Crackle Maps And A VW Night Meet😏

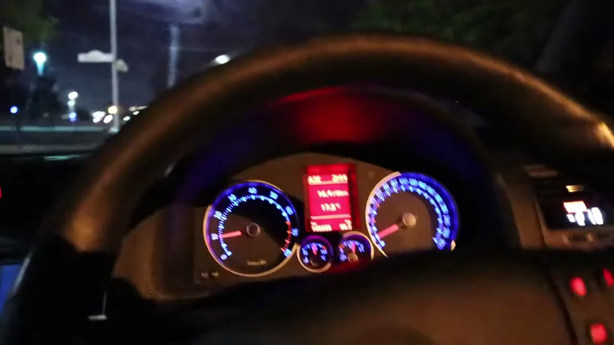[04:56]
Alright, this is it fellas. We're heading off behind us. Slowly coming out of the car parking lot. We had to come slow because it's a bit of a steep entrance. So that's why we're just cruising off slowly now.
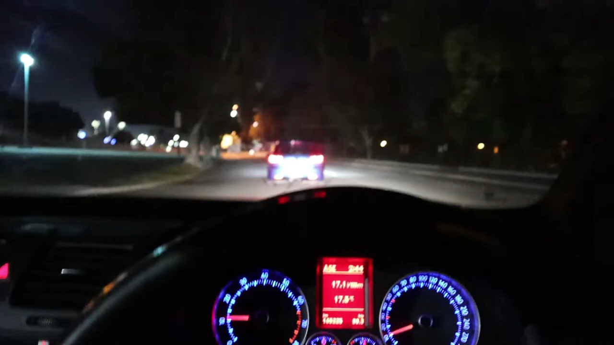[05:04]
But it should be pretty dope. We're headed to Kings Park straight away. And yeah, it should be awesome. I'll try to capture some footage while driving but I don't know, I can't promise much because it is a little bit difficult when you have a manual car. Alright, so this is pretty sick. We're up to the first lights. Cruising along.
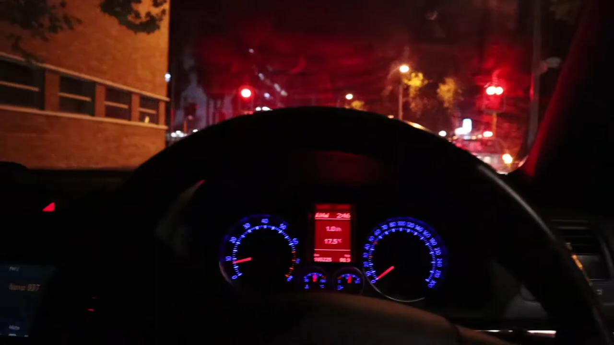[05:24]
I'll try to get as much as I can. I'll see if I can grab some footage here on this turn. A second. Yeah, because I'm a bit afraid.
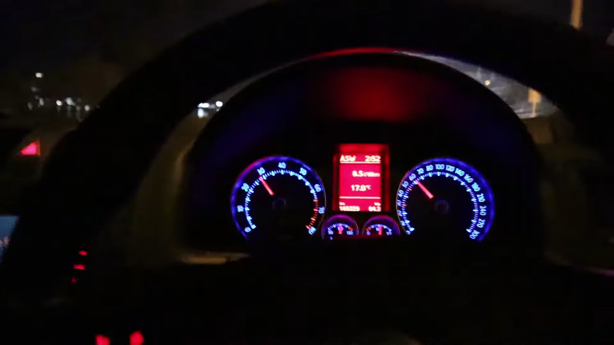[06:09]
Alright, I'm going to see if I can capture this awesome bit here. I'm going under a tunnel kind of.